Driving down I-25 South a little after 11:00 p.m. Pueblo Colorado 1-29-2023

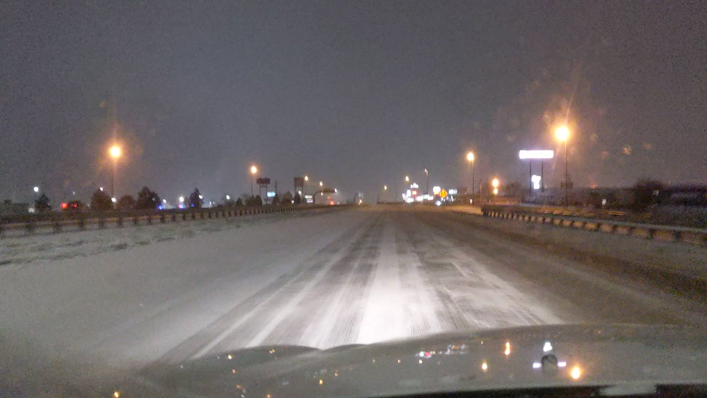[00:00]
this is i-25 south 11 10 in the evening heading home even though they've been working on the roads all day this is what the roads look like and the interstate's the best of all the roads